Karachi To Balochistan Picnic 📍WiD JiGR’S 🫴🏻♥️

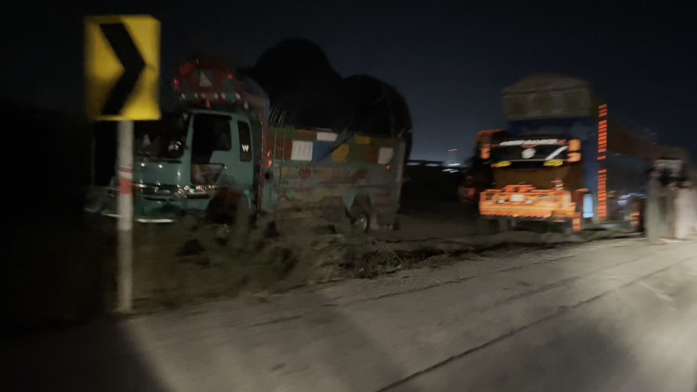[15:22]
यह अलग से गड़े में साइड में उच्छे में गाड़ी और यह दोनों ट्रेक खवर किया है अभी आपके सामने यह � आपाला थेसे,
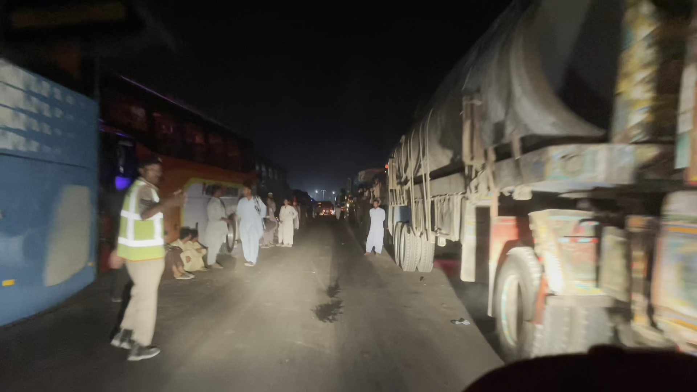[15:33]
तो रची तो रिए तो गेप जह कांए वह नहीं पोला को खियर करें जो प्कता कि अप मैं आहें, जो भूआ एक तैस्ता कि जड़त ज़ के लिए ज़द मामनात केरें, और यह ज़ो हैं, पला ठले बहु एक इत्सना स़ारा टामर बास ला के आहर करें, अब ह�
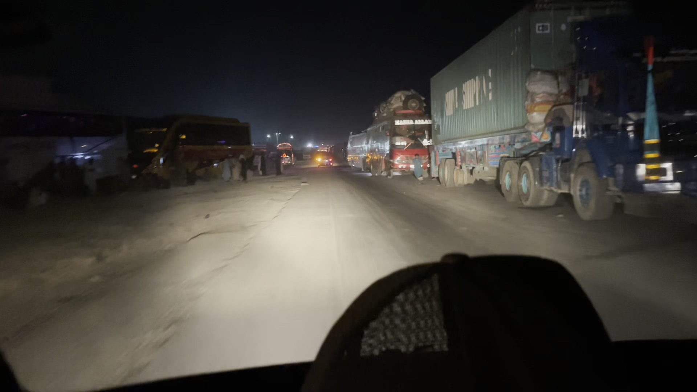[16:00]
पानी के लिए पानी के लिए कि अब रास्त नहीं है
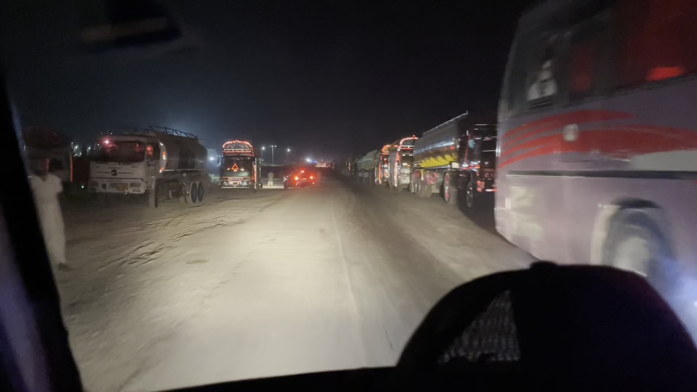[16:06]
यह अब अंदाजा लगारो इस अब गाड़ी ओफ करके कड़े हैं यह
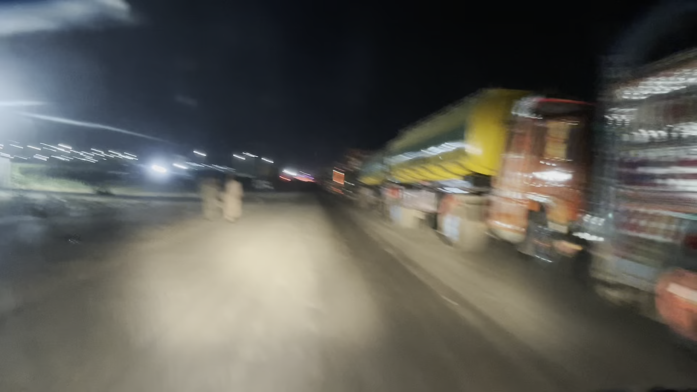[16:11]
एक रोड सिफ जाने वाले सिफ मेरे को लग रहा हमारे गाड़ी होगा तकरीबन यह देख पीछे को इवर गाड़ी है भी रही है